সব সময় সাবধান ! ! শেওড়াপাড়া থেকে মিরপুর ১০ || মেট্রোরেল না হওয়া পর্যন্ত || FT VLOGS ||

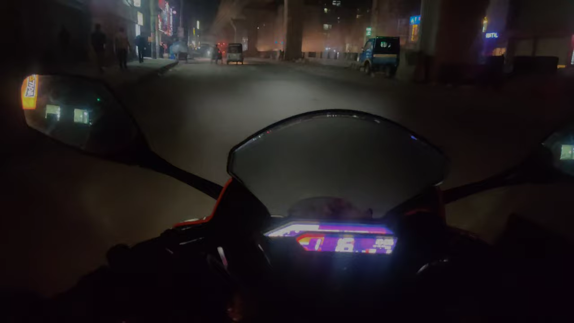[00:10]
This is the visit of the airport that you have already seen in the airport. This is the night before you get to the airport. . . . . I mean, I think I know that the same day I know that there is a lot of confusion. I'm sorry, but I'll say that the road is very easy. I know that I knew that the road is good on the road. So the conditions are very low.
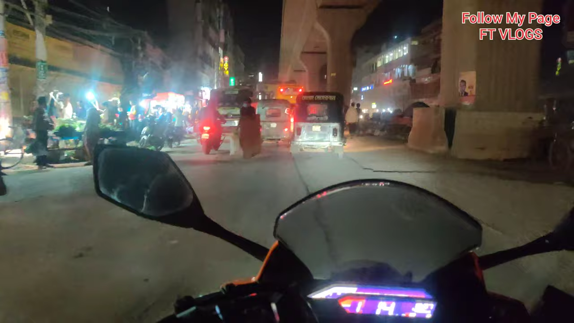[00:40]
The road is not good on the road.
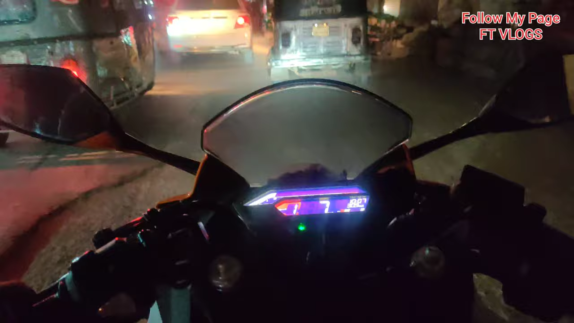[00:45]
The road is not good on the road. So, there are many problems in the road.
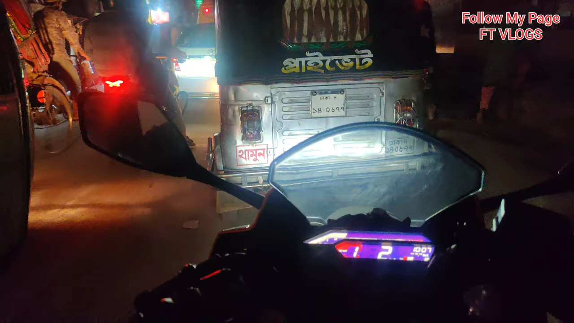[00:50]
The road has a mask and a mask. If you have to cut the sleep, you can make a video.
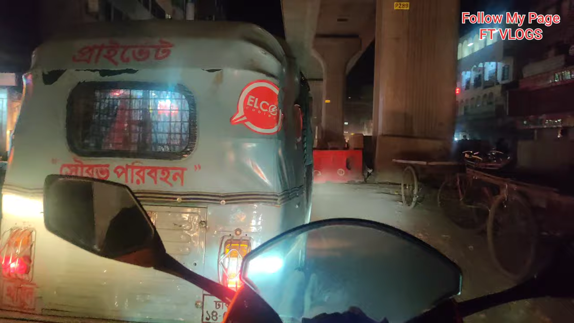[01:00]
So, there is a micro, CNG, a bus. So, there is a place where you can go. So, there is a place where you can ride.
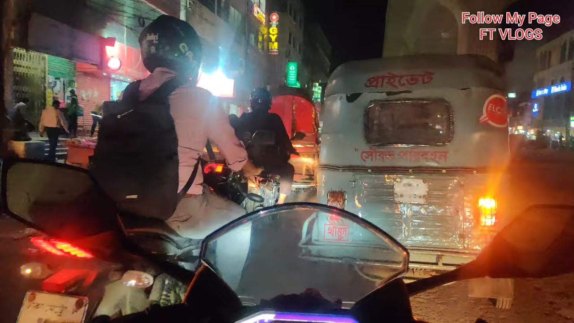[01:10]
There is a place where you can ride. This is under construction So, you can see the road and Z construction This is a very good thing And it's already visible So, on Facebook, there is a trail version So, this is the trail version So,